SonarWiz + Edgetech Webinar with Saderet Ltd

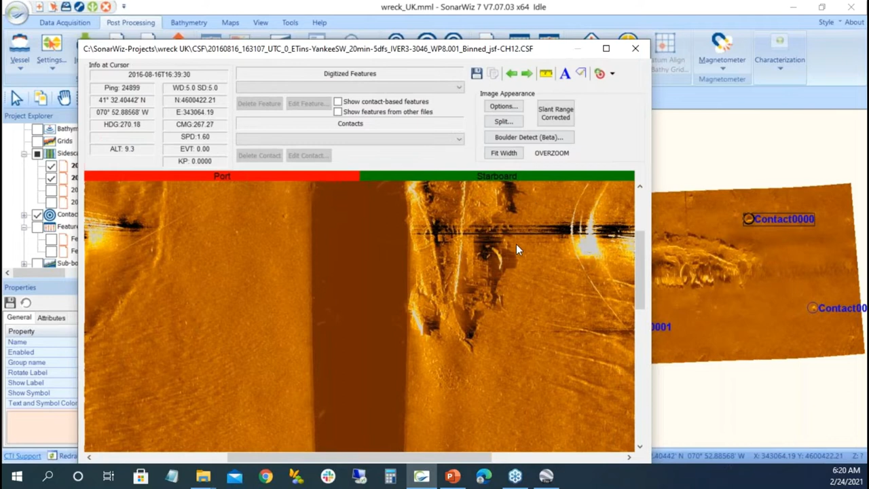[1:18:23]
contact in this digitizing view the other thing about this digitizing view is you can
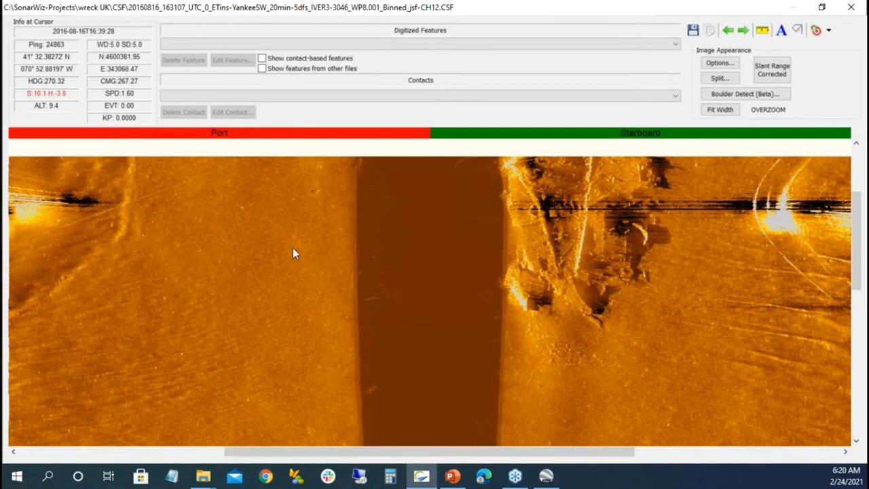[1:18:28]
see the water column i can slant range correct it or not where in this main window all you're going to see is is the bottom track whatever value it is the other thing we see here is this contact we have these big words of contact well if i go to my contact manager draw the labels well i don't want to have the labels all
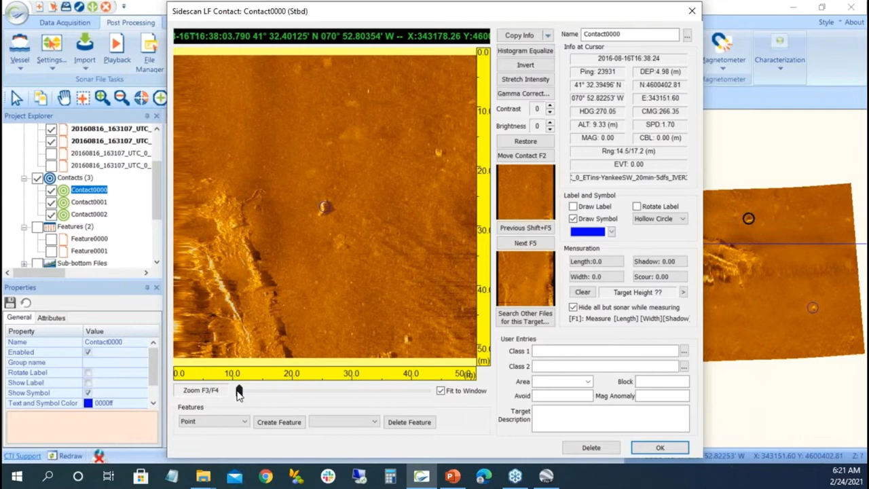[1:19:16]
On screen: depth 4.98 m
manager sometimes just double clicking brings up values so i'm going to start measuring zoom in a little bit i'm going to start measuring zoom in shadow is is black depending on the color palette shadows could be white or black in this case the shadows are black i said don't worry about the exact position because i can always move the contact i want to move it slightly over there i didn't really move it much but i moved it a little bit i measure my length with the cursor my width with the cursor
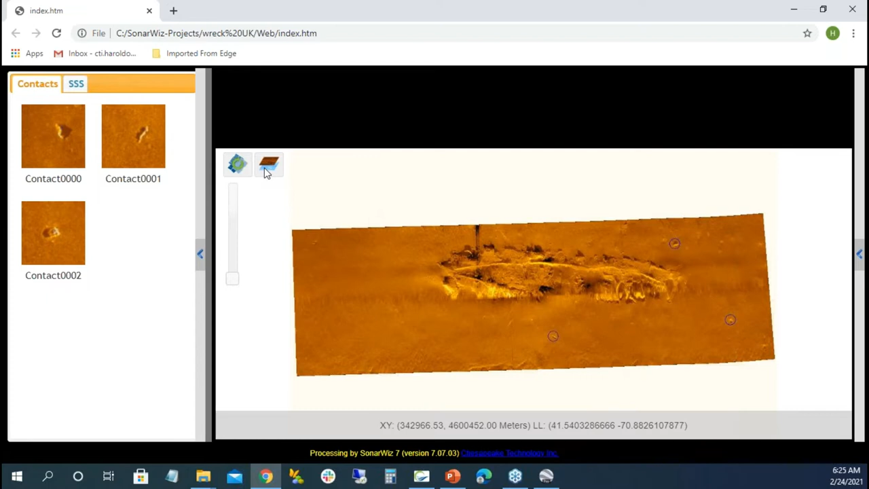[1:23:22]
and there's my contact information there it is oh we don't need this right now there's my data but one of the things is if i look at my side scan itself and i select out there i can go up and down and without having the raw data this is just an image capture but if somebody wanted to analyze the data see the data more than just a j a geode image image they can have this so there's my my contacts or my side scan data it's a nice way of extra you know allowing someone else to view the data and you say well why would you do this because all of a sudden
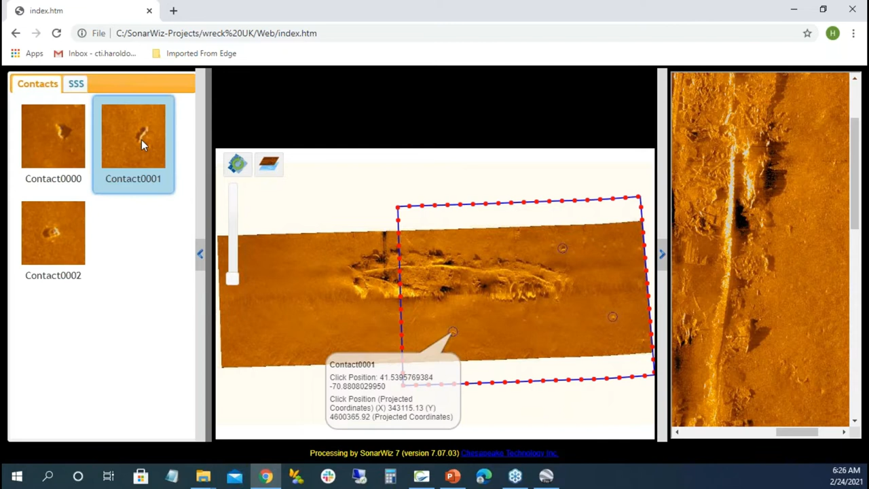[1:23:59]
no one needs a sonar was licensed anymore well hopefully the folks would still get it there's all my contact information um
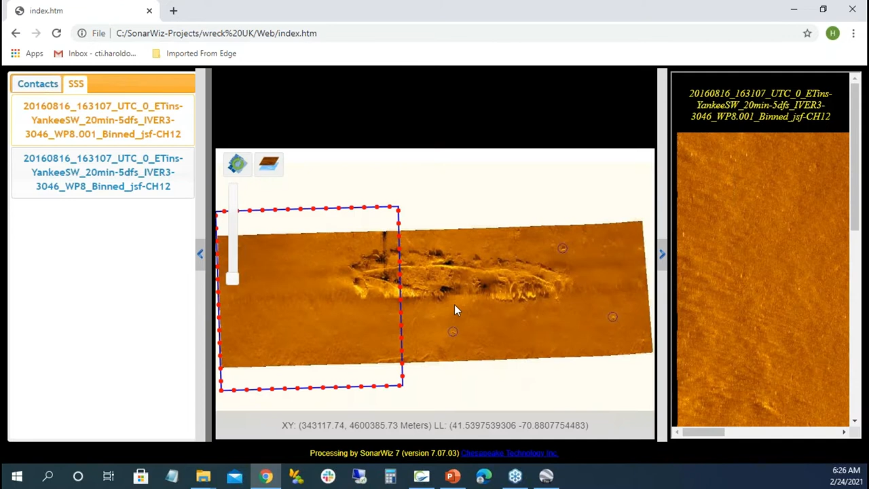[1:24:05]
contact where you can see all the information right on the screen so it's a nice little viewer
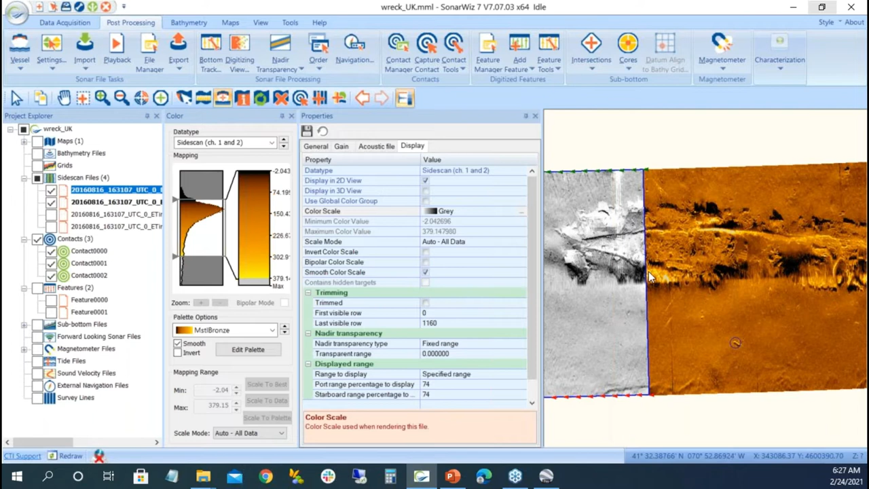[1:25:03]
use mstl bronze i want to use different color for that one file i could always go ahead and say well i want that one file to be gray so all of a sudden i have different colors so if you wanted to highlight a file or a specific file we could do it that way when i have overlapping files i have this swipe where i can go ahead and swipe if there was something underneath we can actually see some stuff values underneath
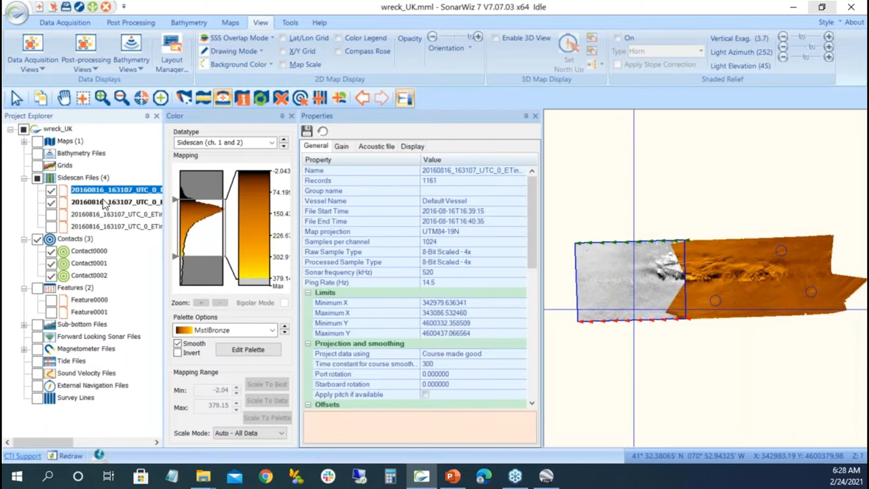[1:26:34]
some kind of value so is it 200 is it 300 300 as by default looks pretty good there's my 300 there's no values again i can do multiple select and keep everyone together and have 300 out there
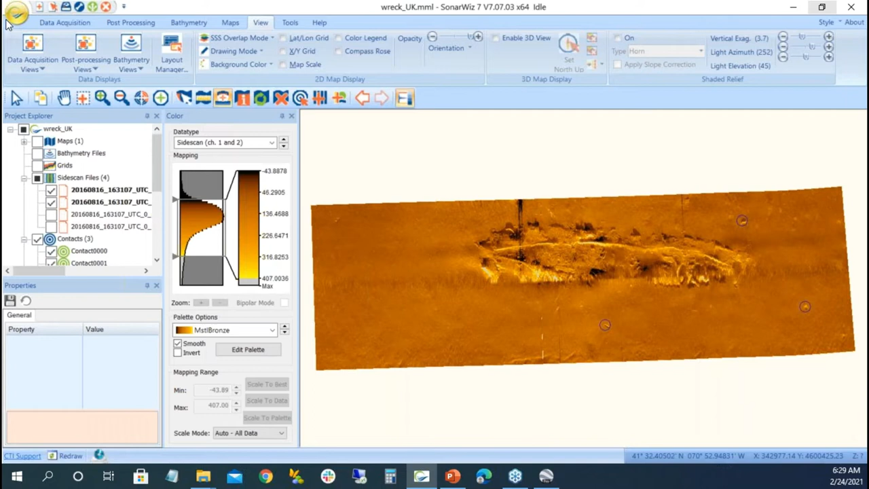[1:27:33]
um and i have this we have site scan barges
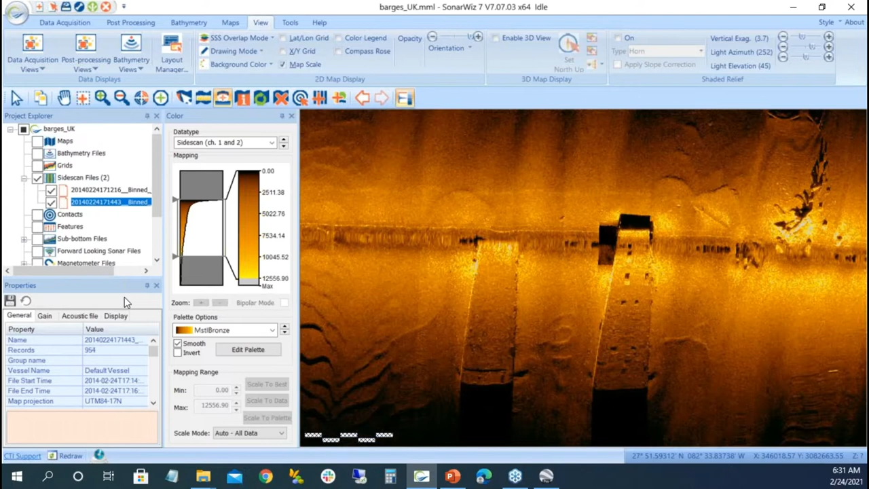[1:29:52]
you know there's an x y offset how do we clean it up well if we know what the offsets are we can we can put it in i think it was three meters i can go up in here and say well in my general i'm going to put in a um i'll turn the head on i'll put in
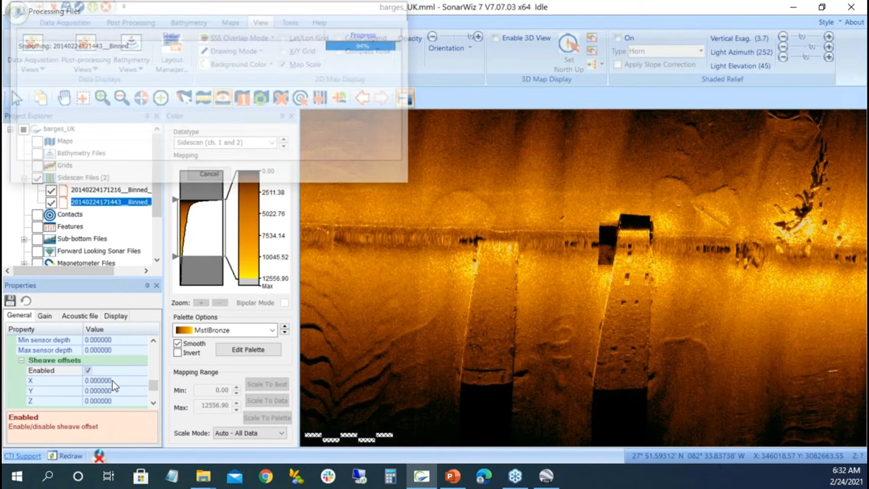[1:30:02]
a i think it was x three meters or maybe two we'll see if that moves it yeah uh
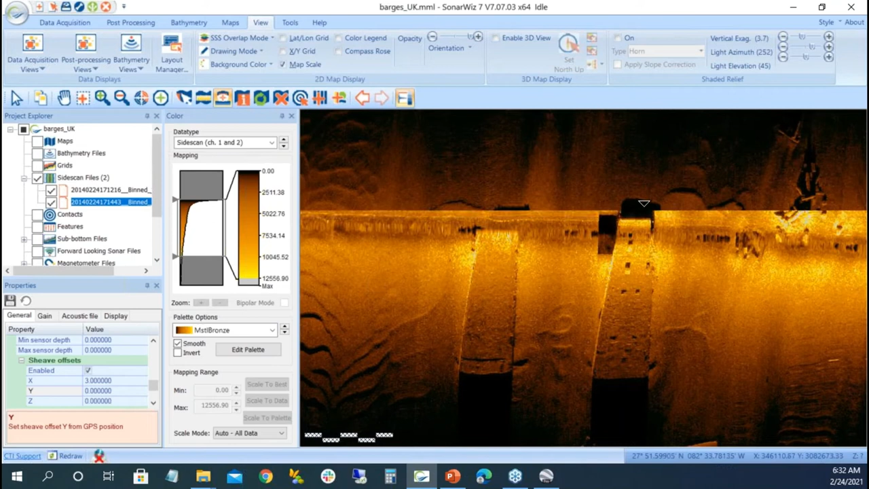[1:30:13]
close the idea that because it's fixed now and there's offsets we're going to have to worry about what the offsets are i have a text file that tells me exactly what the offsets are we can kind of guess
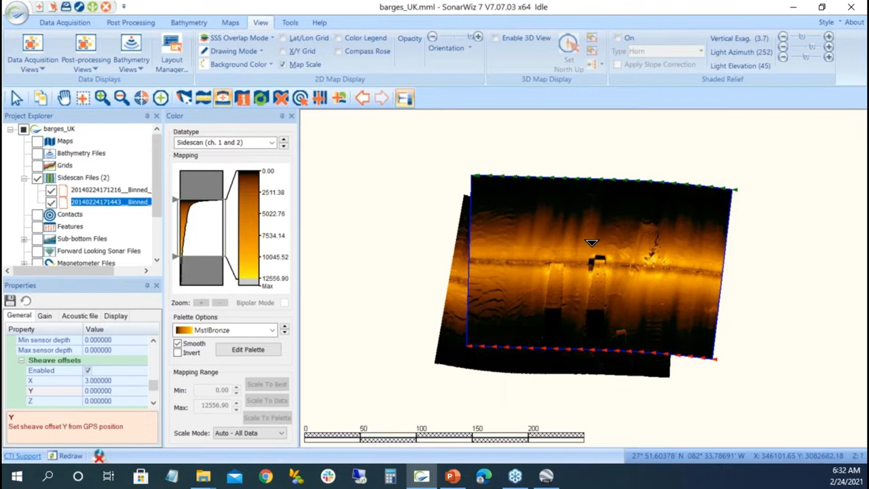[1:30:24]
what they are um when i bring in the bathymetry it's actually going to read in in the value from the bathys so we'll be fine with that but let's just do this one file remove this one